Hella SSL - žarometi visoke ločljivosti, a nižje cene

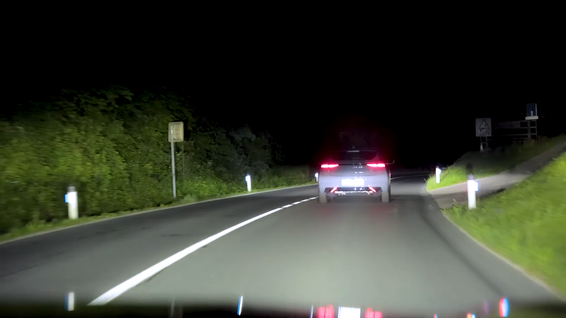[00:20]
Toda tehnik v žargonu pojmenovanih glare-free žarometov je več. Začelo se je z mehanskimi žarometi, ki so snob samo odmikali od nas proti vozečih avtomobilov.
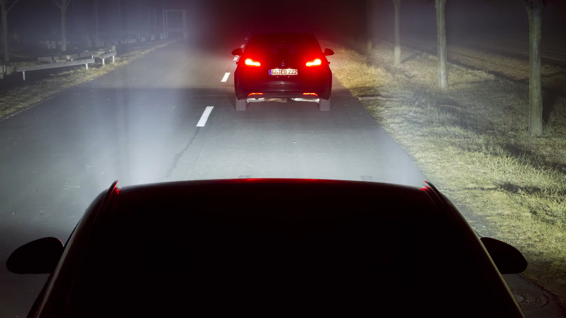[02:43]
and motorway light, country light and so on. Now we have the light source developed like this.
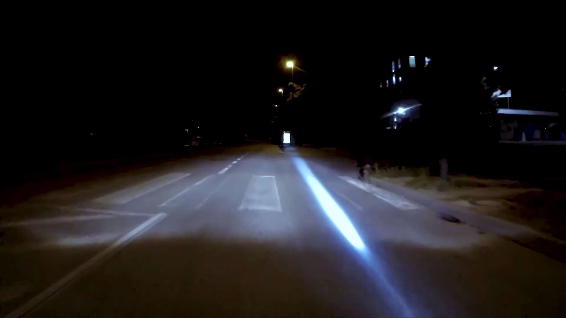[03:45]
Opozori lahko tudi na delo na cesti, nabližajoče se križišče, pa tudi na možnost poledice ali aquaplaninga.
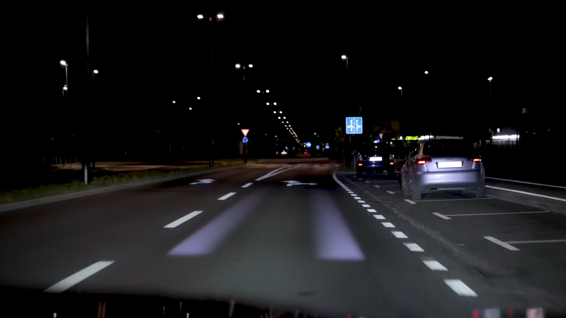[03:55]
Na cesto pa lahko projecerati tudi našo širino avtomobila. To je v mene najbolj presenetljivo, da imaš očutek, kada je tvoj avtovštec ful širok, pa pa tole vidiš, v bistvu, vidiš, ki spahni. To je lahko tudi varnostno gledano z zelo koristno podatek, recimo ob kakih zloženih ceste, kocincamo ali bo naš avtomobil uspel peljati mimo orjaškega tvornjaka na desni in pa visoko betonsko ograjo na levi strani.